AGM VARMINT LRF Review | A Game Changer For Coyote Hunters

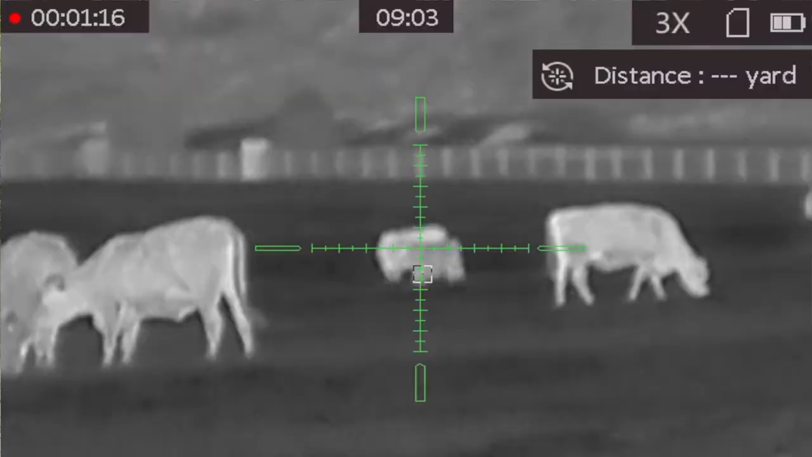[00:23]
And this is a real winner. This year they brought us the new Varmint Series Laser Range Finding Scope.
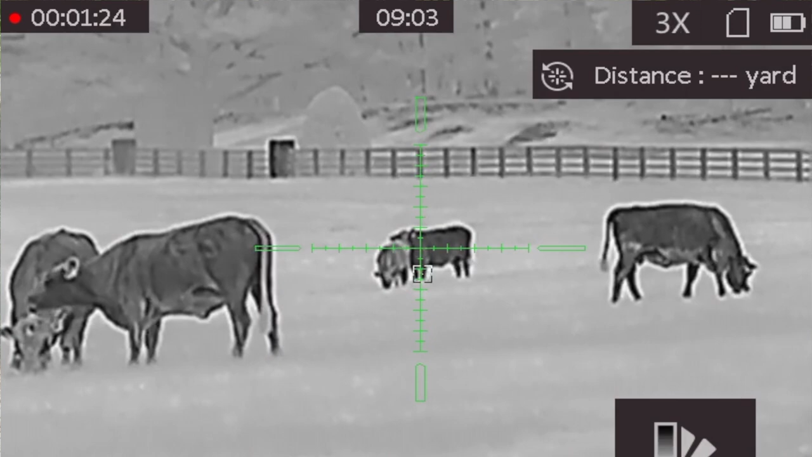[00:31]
Now you can get this in a 640 or a 384. Today we're going to be talking about the TS-35384. It's a 384 by 288
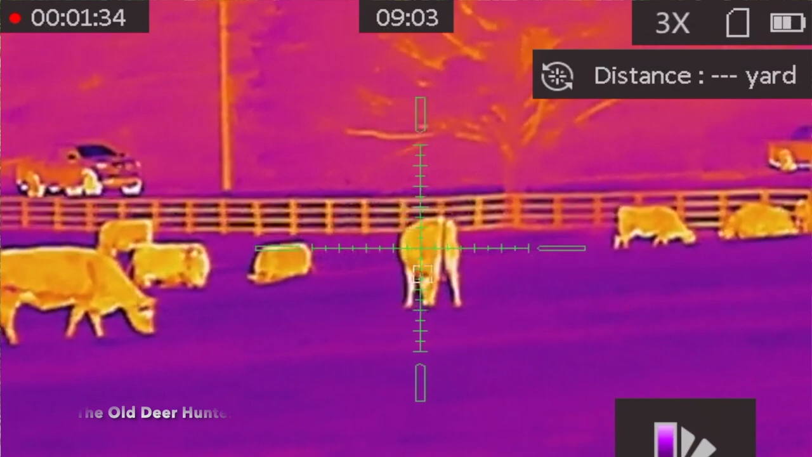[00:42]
thermal rifle scope with laser range finding capability.
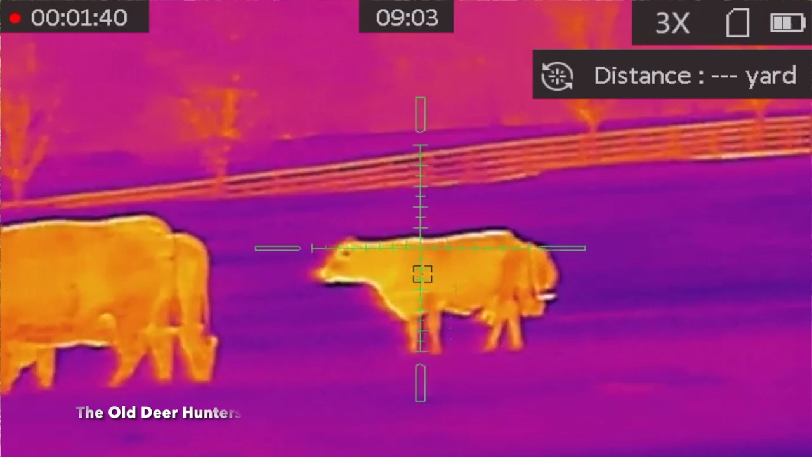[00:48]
That's not all it's got. It's got some other new features.
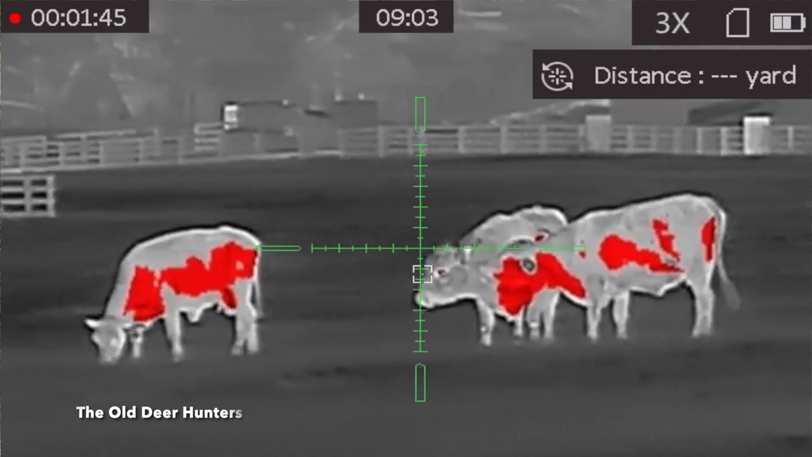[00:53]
It has 18650 rechargeable batteries and it comes standard with an American Defense Quick Detachable Mount.
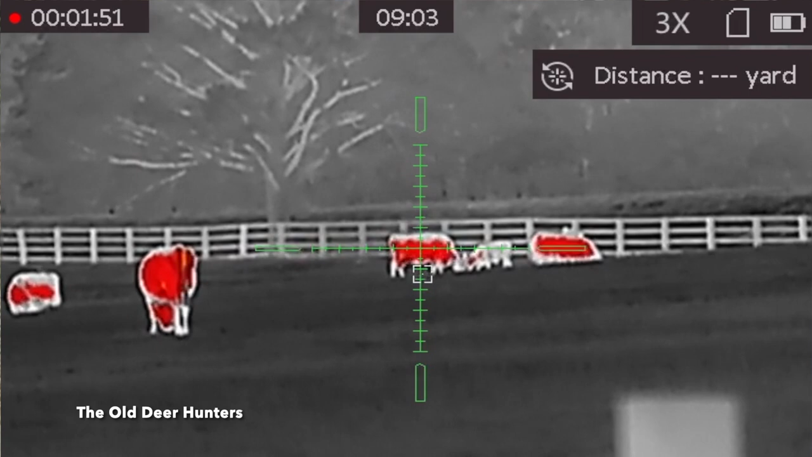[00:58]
I've used it on two or three different hunts. You know, we went coyote hunting a few times.
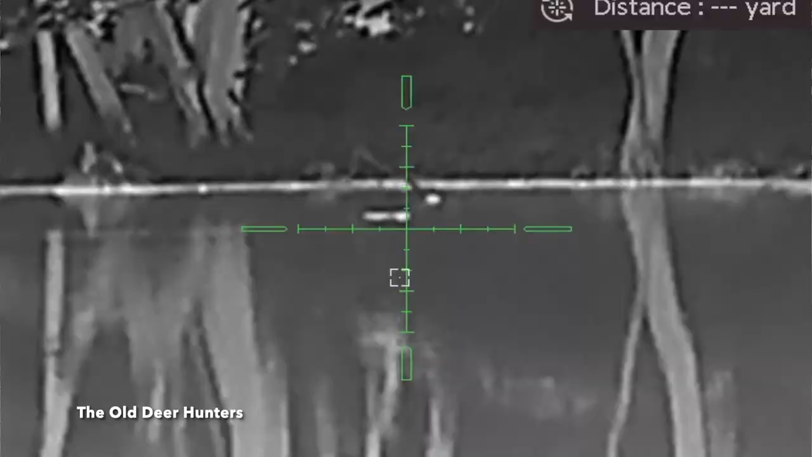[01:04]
We also did a video where I was helping a guy get rid of some beavers on his pond.
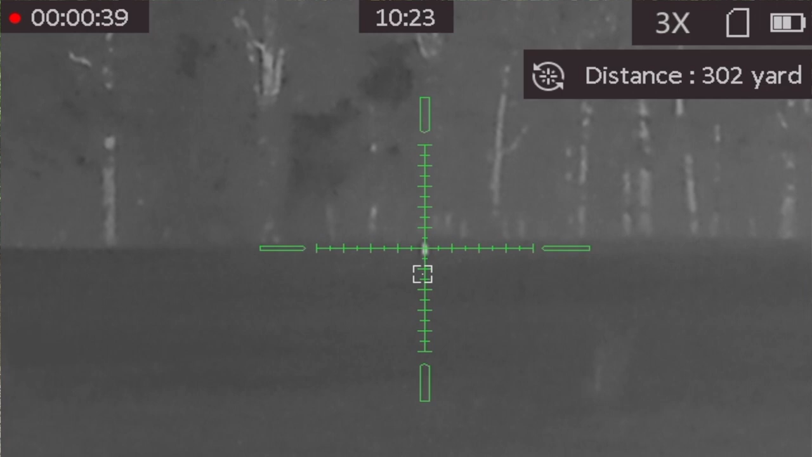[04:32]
You have the rangefinder set at continuous mode that it will range for 15 seconds. So that gives you time if you have two coyotes coming in. You range one, move over, and see how far the second one is without having to range a second time.